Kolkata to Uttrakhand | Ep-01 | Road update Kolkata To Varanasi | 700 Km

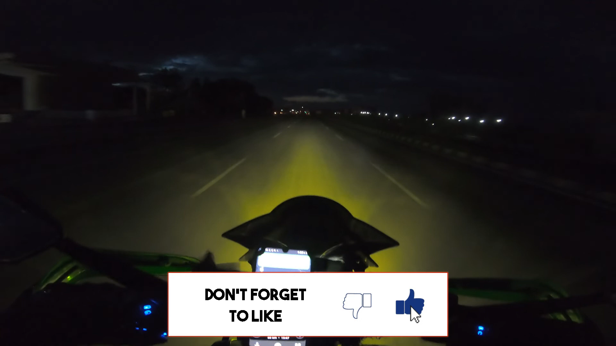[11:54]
एक्चुअली मैंने बहुत ट्राई किया शाम होने से पहले एटलीस्ट सिटी तक पहुंच जाए, लेकिन क्या करें यार, इतना बार बारिश हो रहा है। हम लोग तो रुके ही नहीं आज ज़्यादा, चलते जा रहे, लेकिन बारिश के वजह से ना बहुत लेट हो गया। चलो कोई बात नहीं, राइड का हिस्सा है, प्रॉब्लम्स तो आएगा ही।
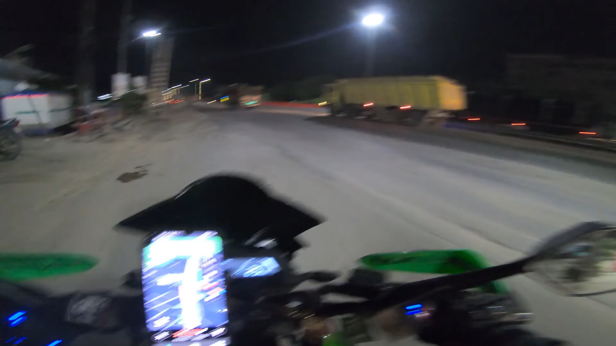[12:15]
फाइनली हम लोग वाराणसी पहुँचे, और हम लोग का होटल यहाँ से दिखा रहा है करीबन 6 किलोमीटर।
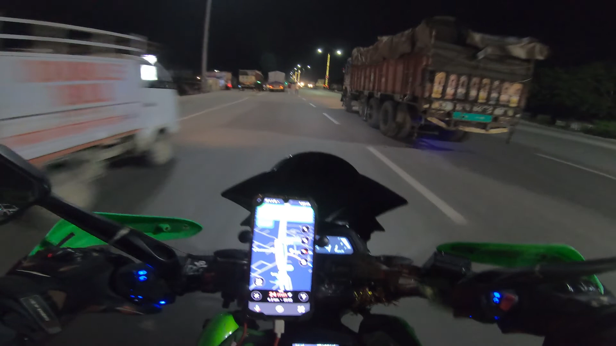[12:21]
चलो होटल पे पहुँच के थोड़ा रेस्ट करेंगे। बहुत लंबा राइड था आज का, करीबन 700 किलोमीटर ऑलरेडी हो चुका है।